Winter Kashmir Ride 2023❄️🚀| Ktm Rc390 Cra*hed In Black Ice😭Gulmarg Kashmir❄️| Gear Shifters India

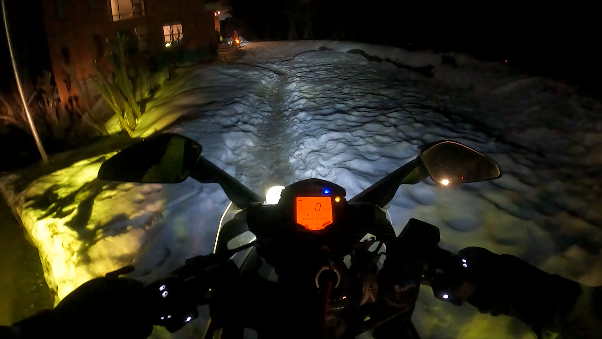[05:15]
घूम रहा है देखो। हाँ जी हाँ जी, आराम से पैर रखते रखते, कोई टेंशन नहीं ना। ओके जी आराम से जा रहा हूँ। यहाँ बर्फ थोड़ी सख्त है, अच्छा है थोड़ा, वैसे पत्थर भी है तो चली जाएगी। साइड में ले लूँ ना, हाँ वहाँ लगाता हूँ।